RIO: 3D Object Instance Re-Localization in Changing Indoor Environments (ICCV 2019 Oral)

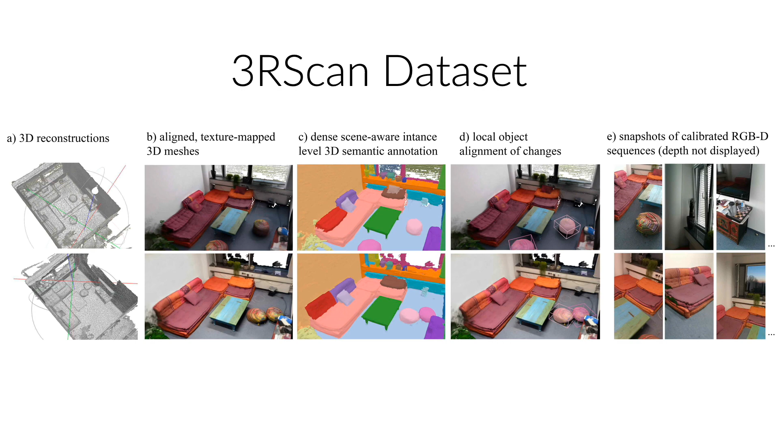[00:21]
To this end, we first introduce FreeR Scan, an indoor RGBD dataset of changing environments. We provide globally aligned pairs of textured FreeR reconstructions,
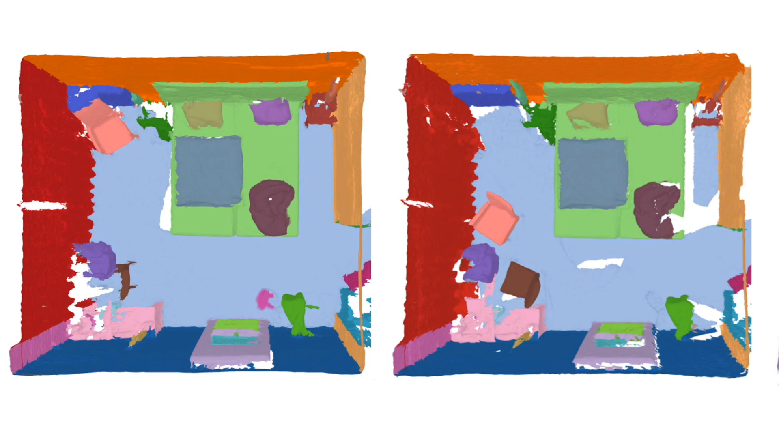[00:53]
With this, we get several scan pairs with sometimes 3, 4 or up to 12 rescans.
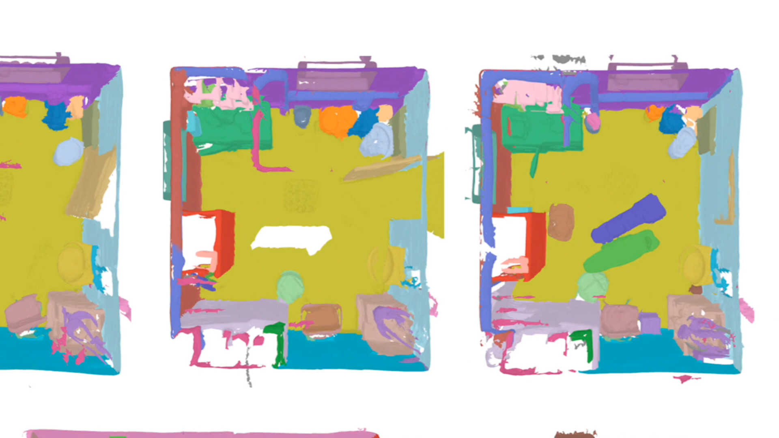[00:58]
Naturally, the majority of moved objects involve daily human interaction,
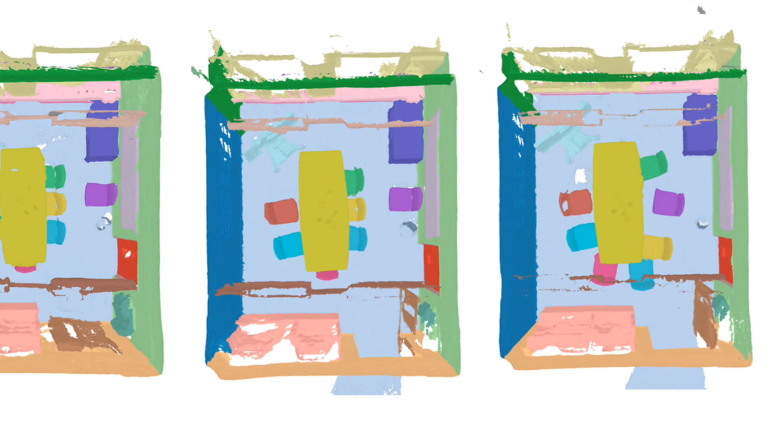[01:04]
chairs, pillows, boxes or tables.
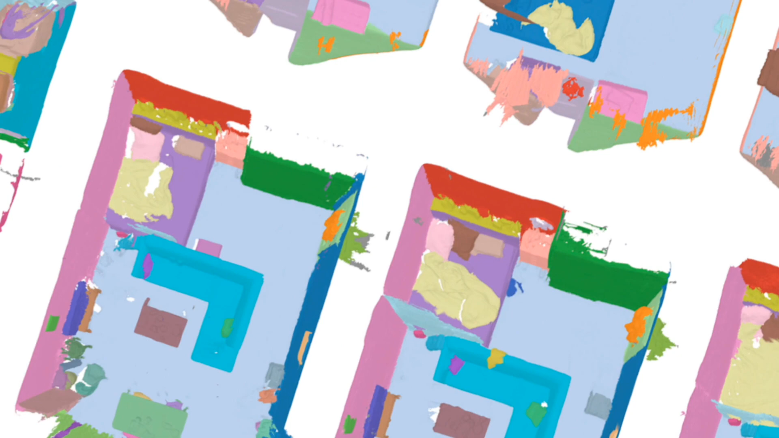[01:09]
But also bigger room layout changes involving beds and sofas.
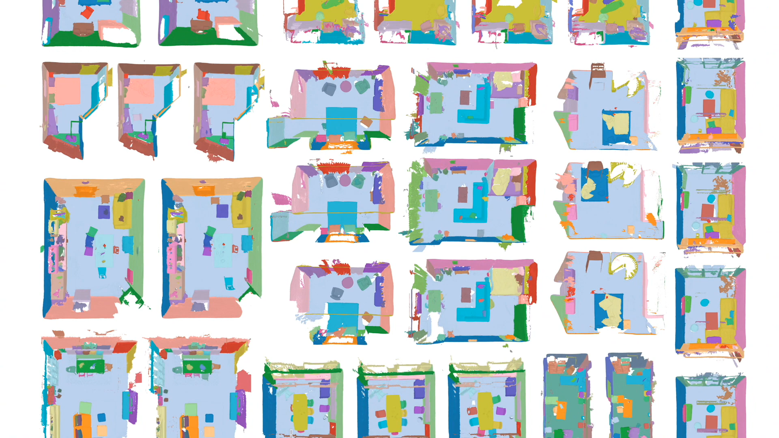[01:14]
Overall, we have 1,482 scans of 478 scenes.
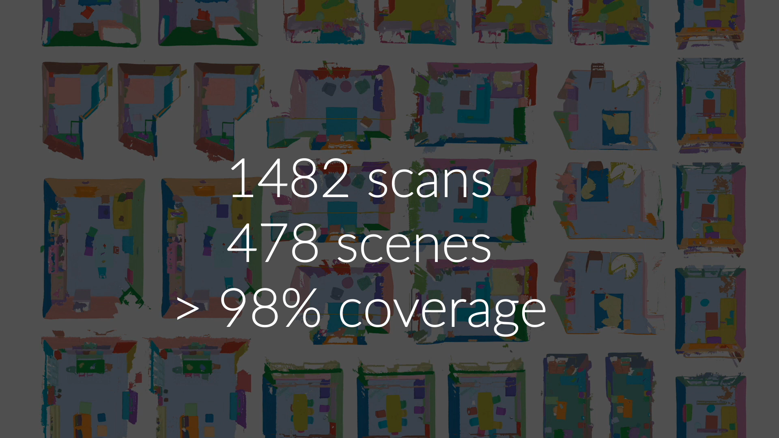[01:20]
Semantic annotations are dense, with a coverage of above 98%. In these scenes, we have more than 3,200 object alignments. For this, we developed a scan-to-scan alignment tool.
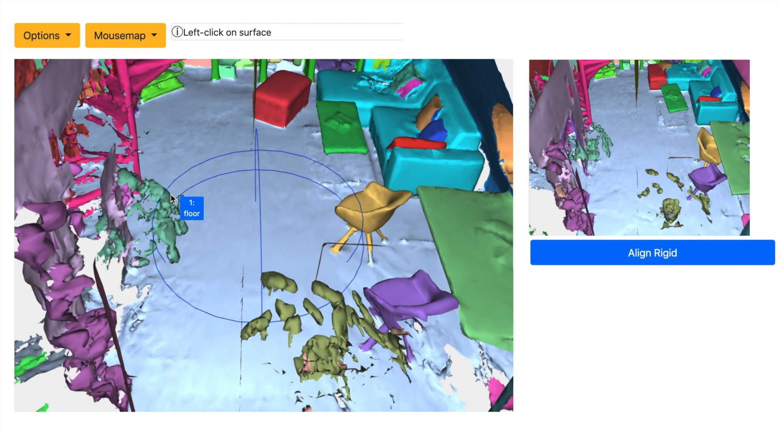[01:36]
Changed objects are first identified and then aligned in another view.
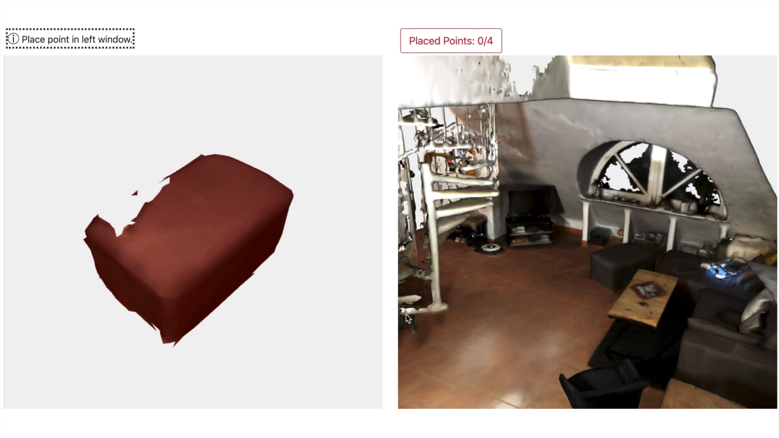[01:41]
Correspondences on the object in the rescan are carefully selected.
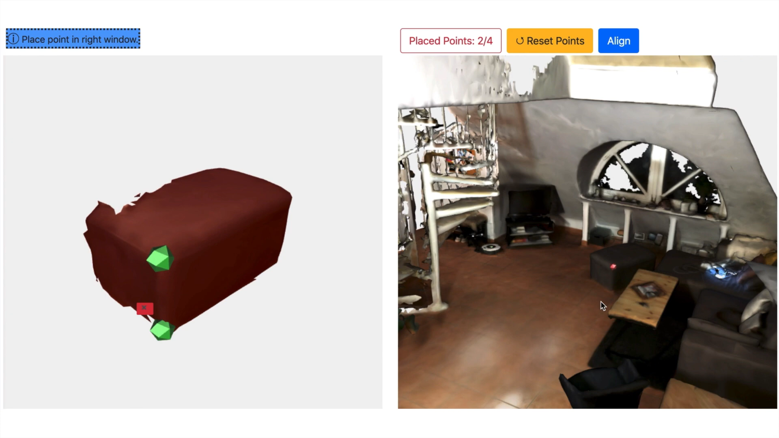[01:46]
Procrastis is then used to get the 3D transformation to finally align the object to the scene.
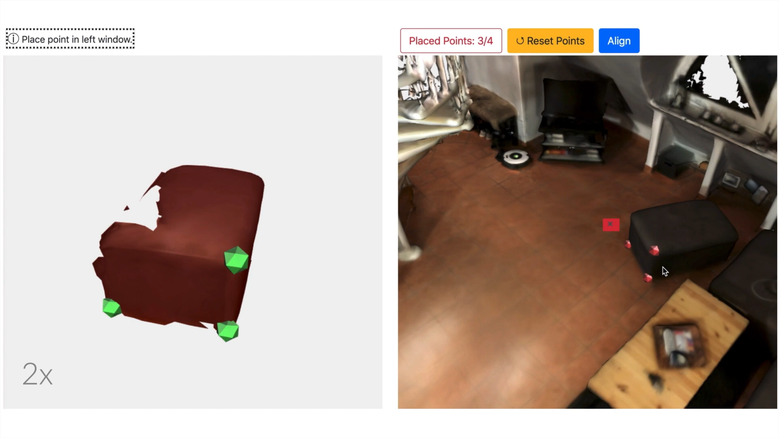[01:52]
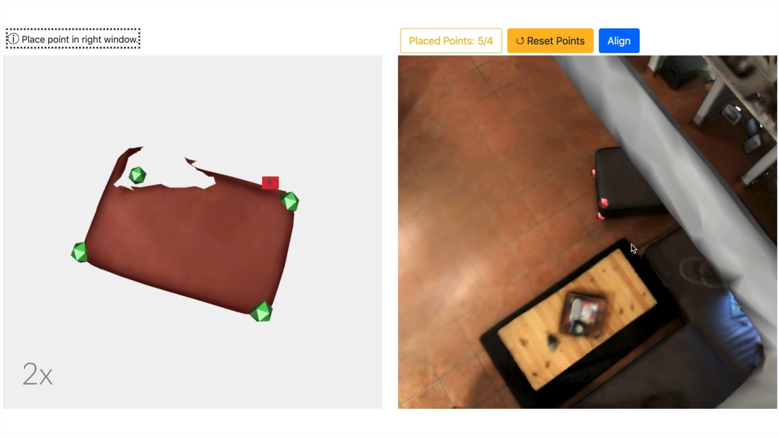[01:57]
This way, each changed object is annotated.
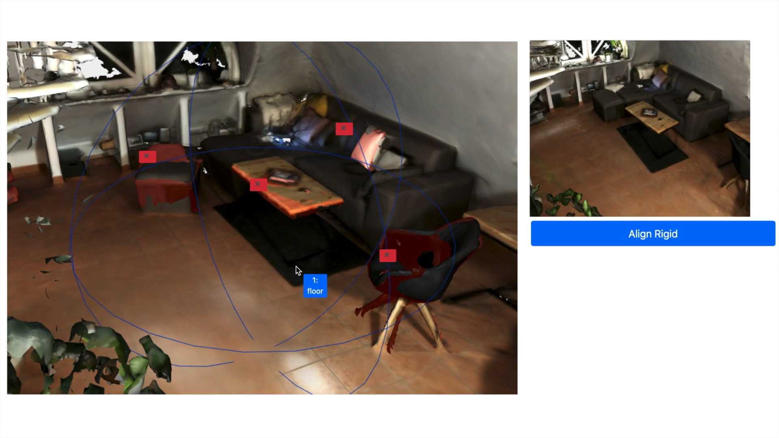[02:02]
Based on our dataset, we set up a public benchmark for object instance relocalization. We are given two scans of the same environment, one segmented. The task is to find corresponding 6D poses of changed objects. With this work, we propose a new data-driven approach for object instance relocalization. During test time, first 3D keypoints are extracted on the changed source object, as well as on the target scene.
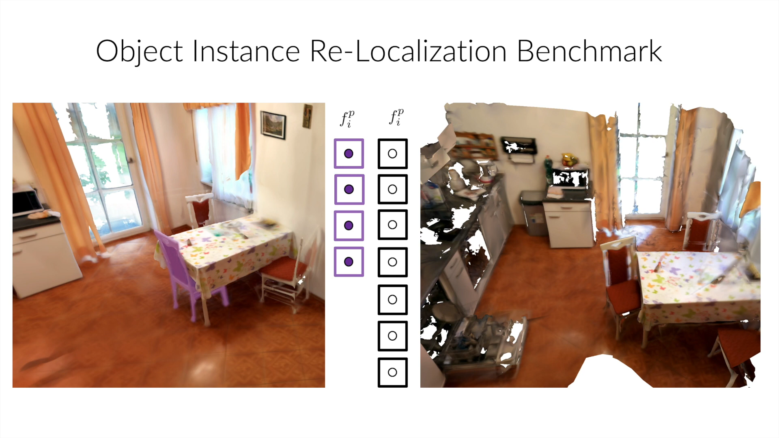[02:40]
Features for these keypoints are computed using a fully convolutional multiscale network. Correspondences are then found by doing a nearest neighbor search in a latent space. And then filtered via RANSAC.
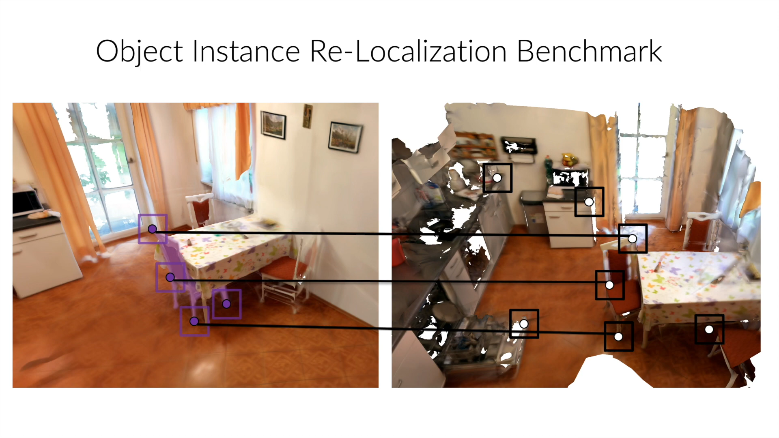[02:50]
The remaining correspondences serve as an input for a pose optimization to get the 6D pose of the object of interest.
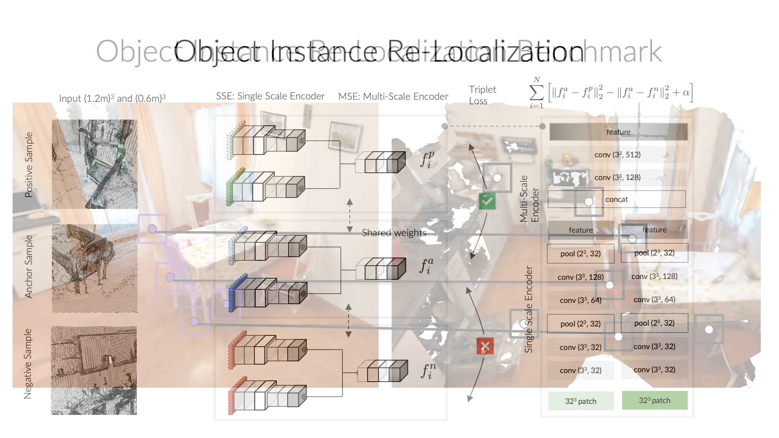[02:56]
At train time, the network parameters are optimized using a triplet architecture. Each anchor is therefore paired with a negative and a positive counterpart.
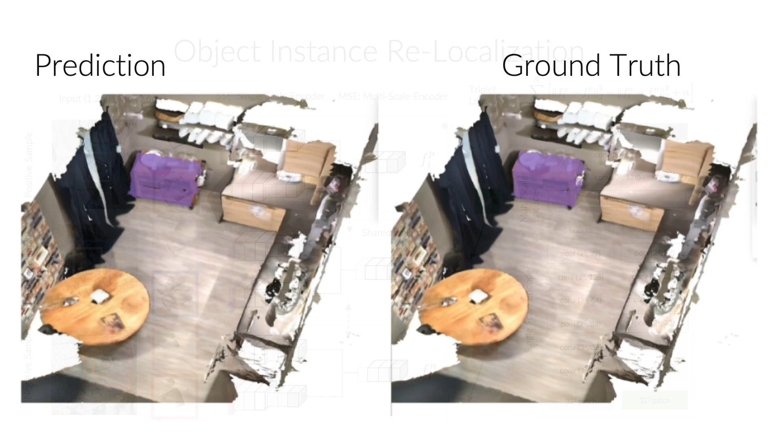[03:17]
Qualitative results show that it can successfully find distinctive objects,